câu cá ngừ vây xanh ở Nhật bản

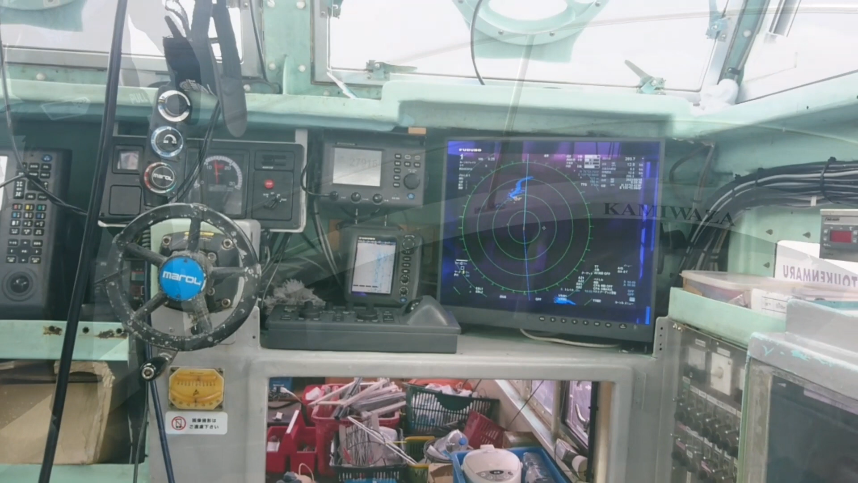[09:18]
Đó các bạn, tiến lại ra gần nè.
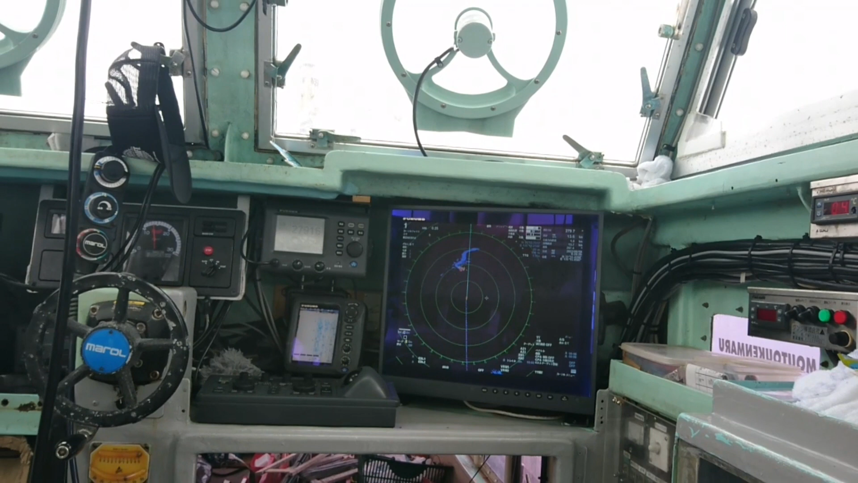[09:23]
Do khi nào nó vô tới cái vòng tròn ở trong cùng á là mình sẽ quăng câu nha các bạn. Khi nào có cá thì thuyền trưởng sẽ báo cho mình nha.